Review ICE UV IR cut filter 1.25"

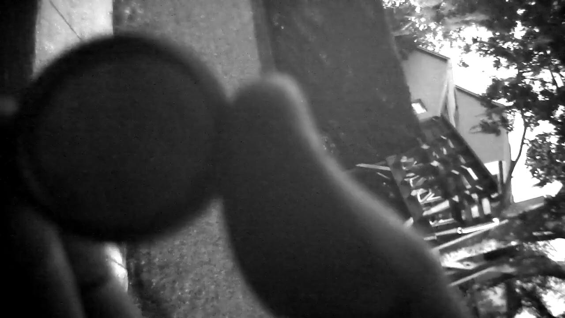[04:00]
So as I was bringing it up to the camera, you could see the camera reflected on it.
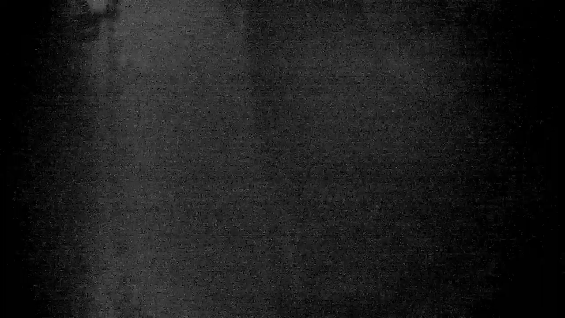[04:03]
Once I put it over the lens of the camera, it blocked most of that light. There was still a faint image coming through. So, you know, just a tiny little bit of ultraviolet light is coming through that.
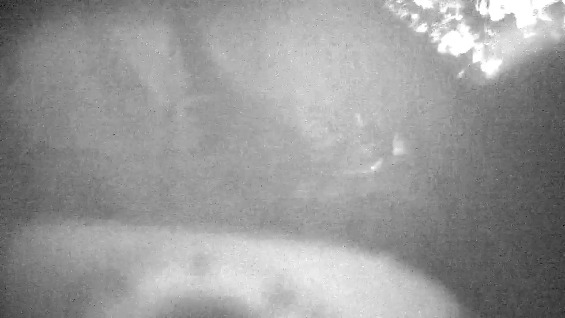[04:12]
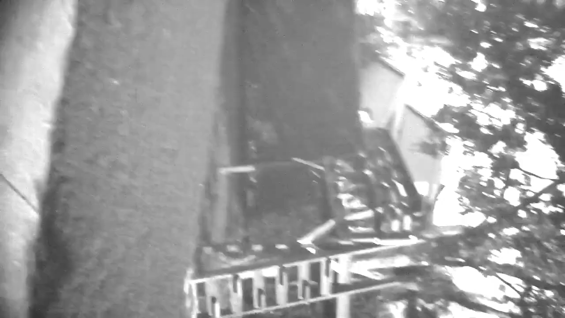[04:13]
But for the most part, the light transference was cut down immensely. This guy has an auto gain.